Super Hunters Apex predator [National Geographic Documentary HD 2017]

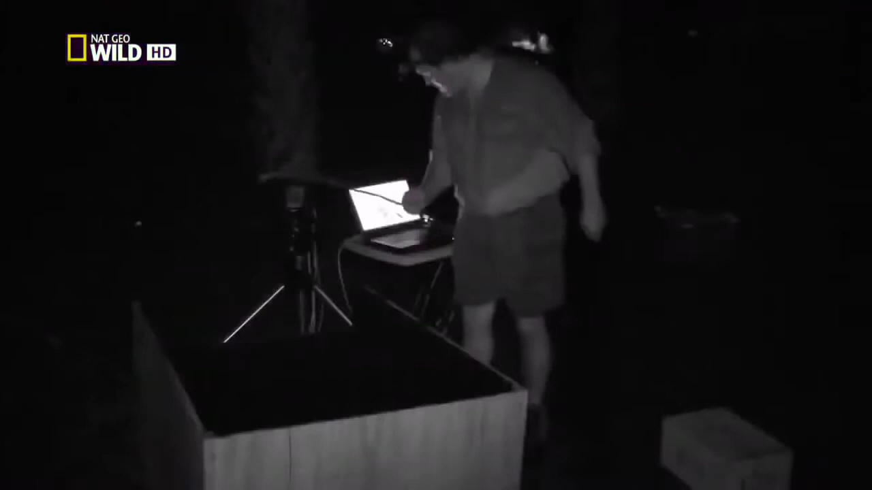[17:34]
Он высовывает язык, как только шарик оказывается рядом. Интересное ощущение, когда не видишь щитомордника, а он прямо перед тобой. Сейчас был бросок. Я скорее услышал, чем увидел его.
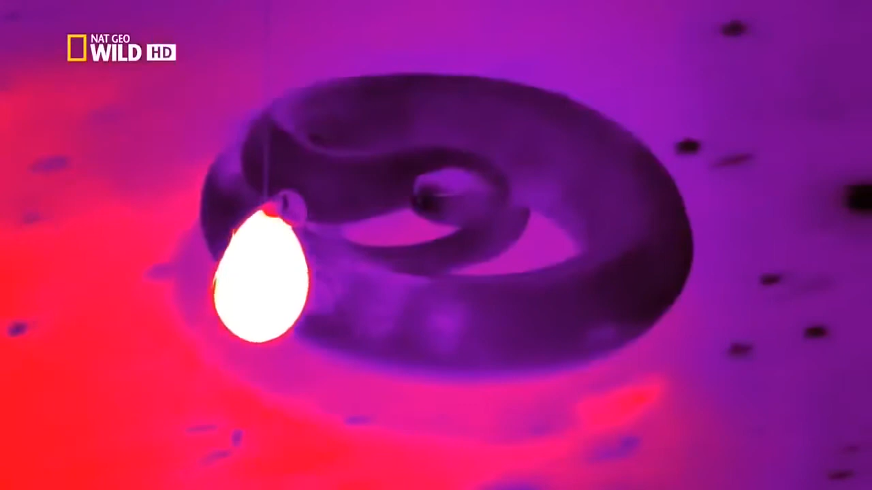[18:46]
Эта замедленная съемка показывает пугающую скорость и точность змеиного сверхчутья.
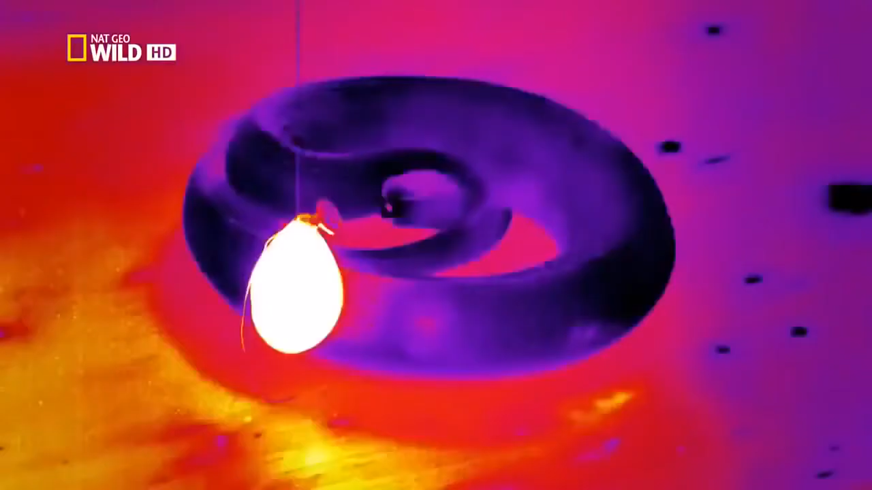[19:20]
И все это в полной темноте.